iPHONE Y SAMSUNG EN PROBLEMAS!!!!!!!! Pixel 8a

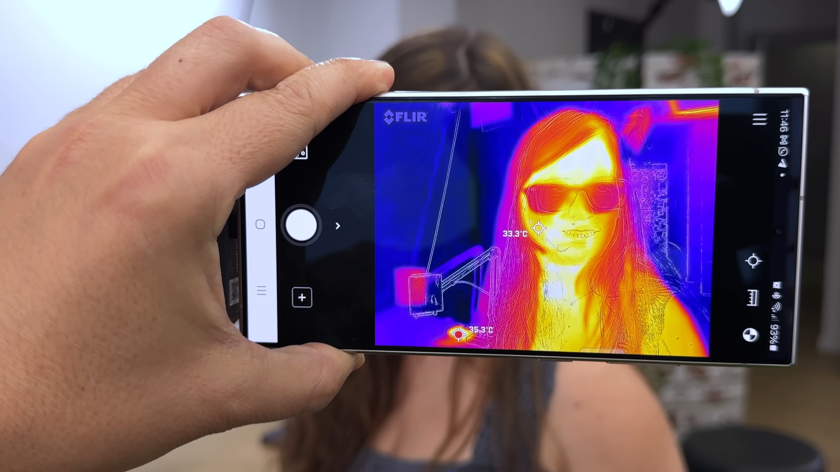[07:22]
On screen: spot 33.3°C
En teoría no tendrían que estarlo. Ana está bien hot. Y hot estarán los Pixels. Vamos a verlo ya mismo.
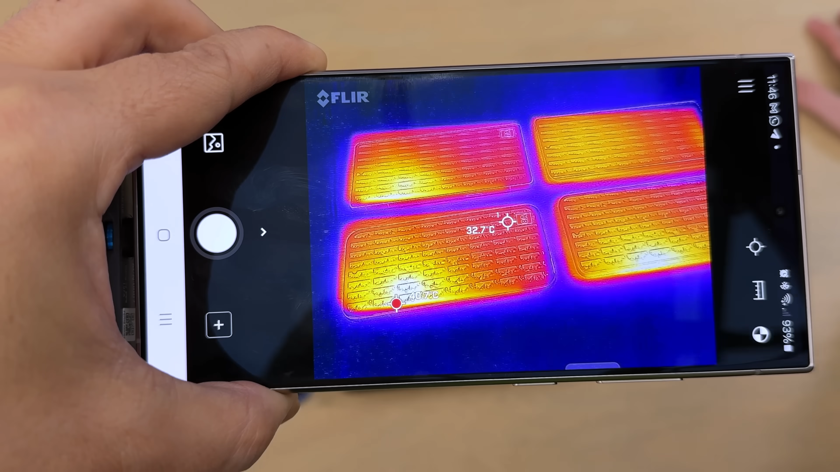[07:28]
On screen: spot 32.7°C
El que más caliente me marca. Va de alterno entre el Pixel 8a y el Pixel 8.
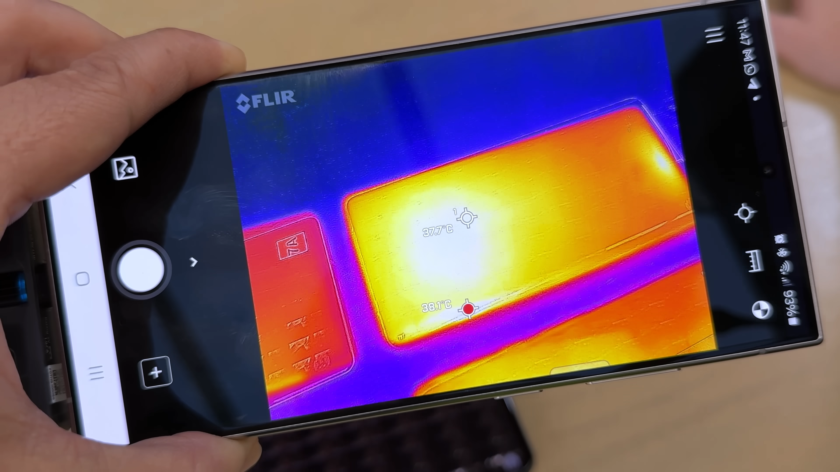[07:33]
Ninguno está muy caliente, igualmente.
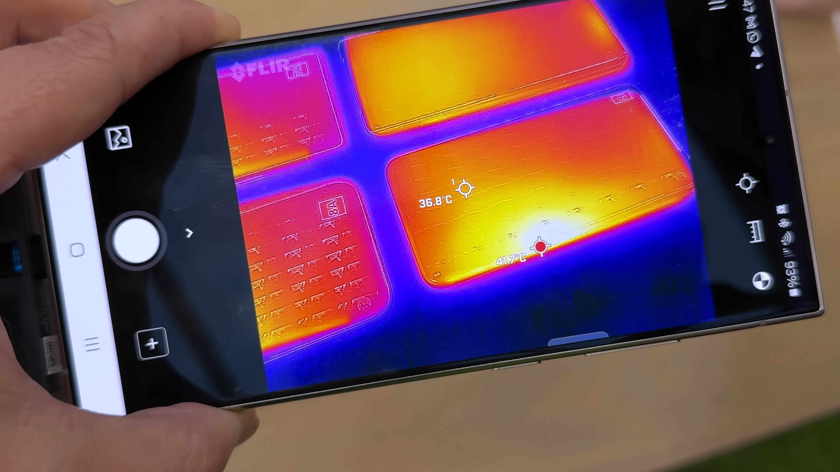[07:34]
On screen: spot 36.8°C
O sea, no vamos a ver problemas de calentamiento ni tampoco velocidad.